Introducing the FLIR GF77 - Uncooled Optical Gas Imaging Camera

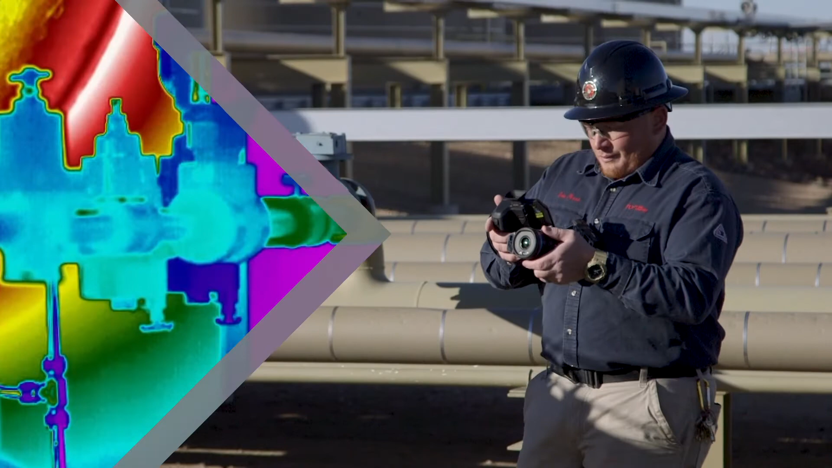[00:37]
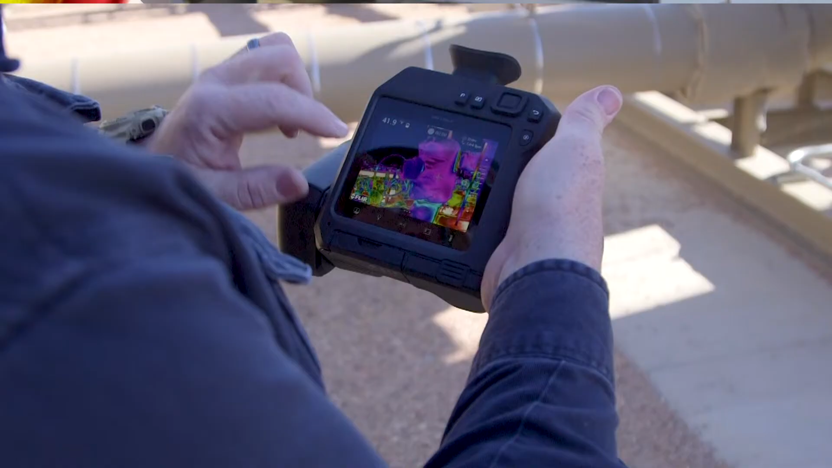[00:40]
from instant contrast improvement with one-touch level and span to enhanced plume movement with high sensitivity mode.